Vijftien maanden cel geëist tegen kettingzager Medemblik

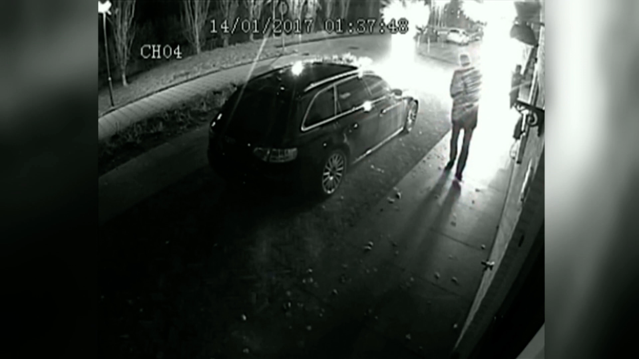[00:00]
Het zijn bizarre beelden. Te zien is hoe een man uit de auto stapt, de kettingzaag op de voordeur zet en die van boven naar beneden doorzaagt. Daarna gaat hij er vandoor. Het duurt nog geen 30 seconden. De beelden worden onder meer bij N.A. Nieuws vertoond. Meerdere mensen herkennen Erwin van D. uit Grotebroek.